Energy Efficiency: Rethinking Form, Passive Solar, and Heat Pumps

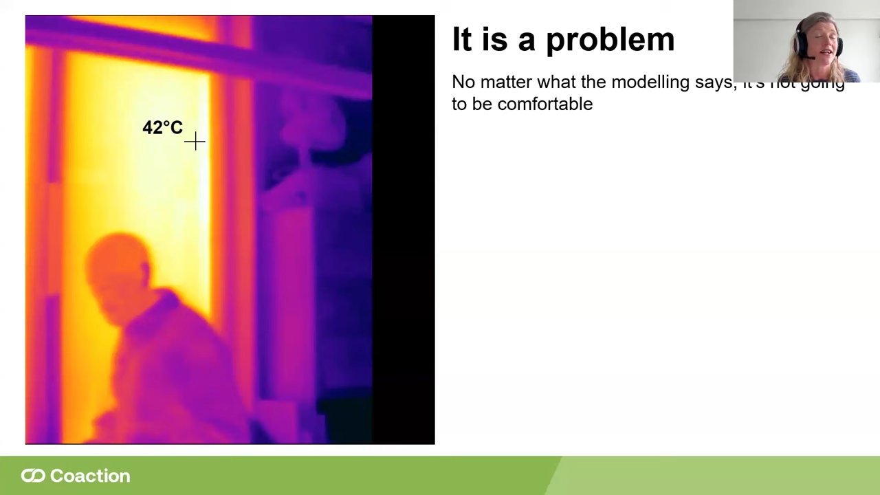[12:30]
On screen: spot 42°C
degrees which is really hot that's like the temperature of a radiator so whilst the air temperature was totally fine the radiant from this glass was almost impossible and there's really not very much you can do about this at all so this is what the school did in terms of